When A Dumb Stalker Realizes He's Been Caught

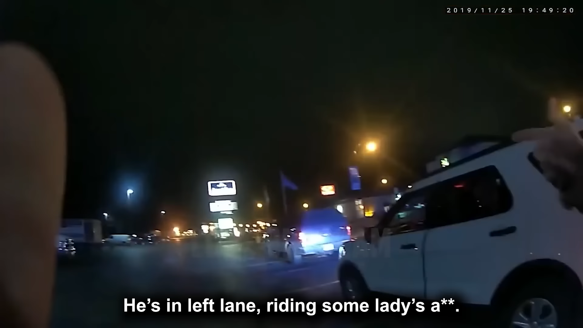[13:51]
He's in left lane riding some ladies, like bar none, up against her bumper, and she pulls off and I hear him revving his engine.